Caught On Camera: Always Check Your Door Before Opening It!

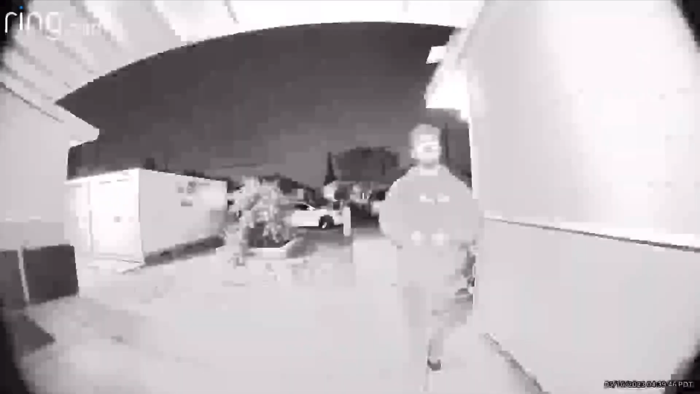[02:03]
When you chew a gum, keep it to yourself, dude.